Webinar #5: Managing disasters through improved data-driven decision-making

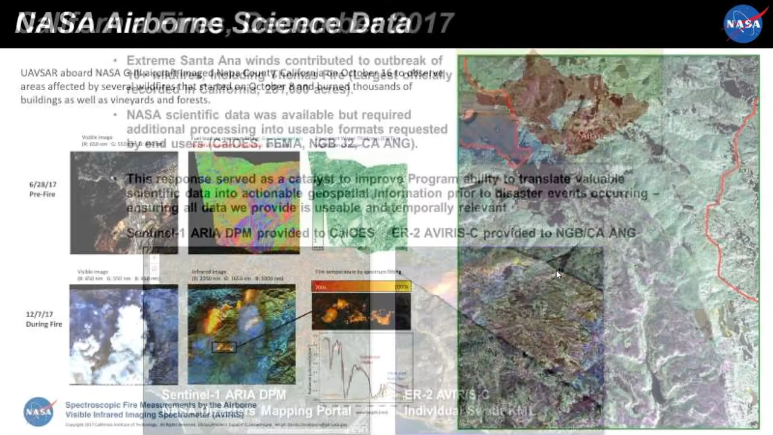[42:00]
As I mentioned, we also have airborne data sensors that were able to collect information over these fires. We have UAVSAR, which is a L-band synthetic aperture radar instrument. And it was able to map the areas that were affected by the wildfires up in Sonoma County. And also we have a multispectral instrument, Avarice,
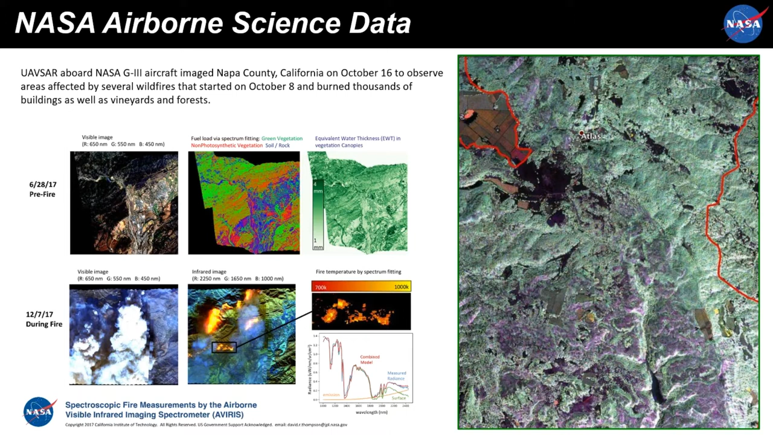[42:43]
that was able to collect data and show where the wildfire hotspots were and the location of chemicals. Next slide.